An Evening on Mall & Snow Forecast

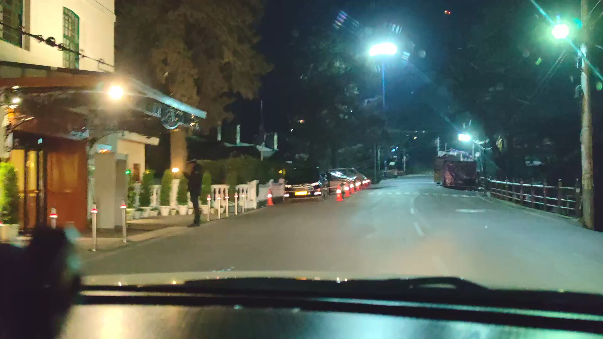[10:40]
तो दोस्तों, माल रोड से अब फ्री होके हम चल पड़े हैं घर को और पहुंच गए चौड़ा मैदान वाले एरिया।